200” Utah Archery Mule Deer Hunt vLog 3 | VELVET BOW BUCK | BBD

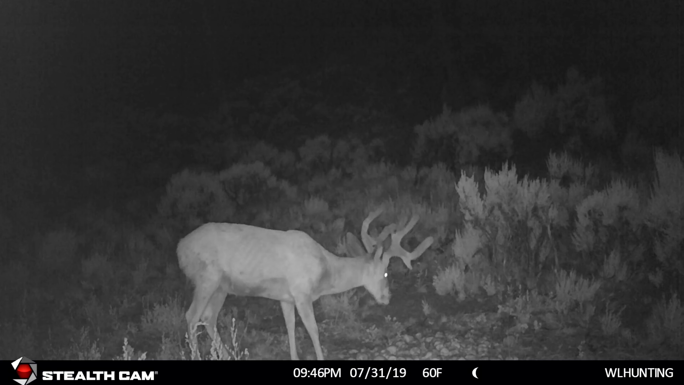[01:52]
So I'm just gonna show you a couple pictures right now from way back in like 2018, 19, and this year, 2020, which is by far his best year when it comes to how good of a buck he was.
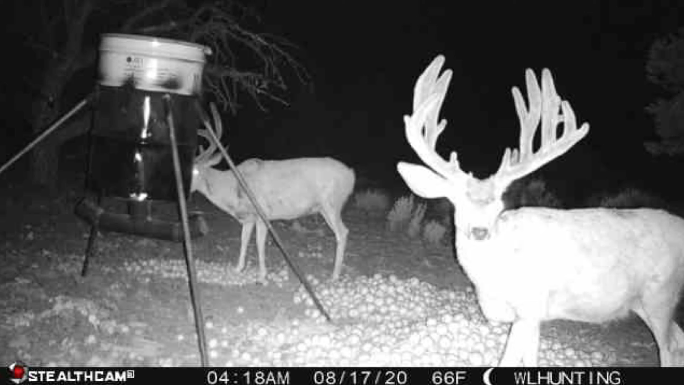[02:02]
This was the year he needed to go down, take a dirt nap. So a large amount of respect for this buck.